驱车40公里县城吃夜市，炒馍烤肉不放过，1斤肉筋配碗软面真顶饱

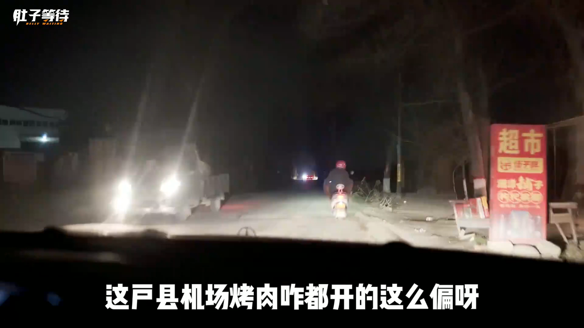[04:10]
天呀全是卖鸡肠烤肉的我的妈一家挨着一家咱找这鸡肠小马希望这导航别把我们卖了这可能有烤肉吗这地方哎我去果然有这果然有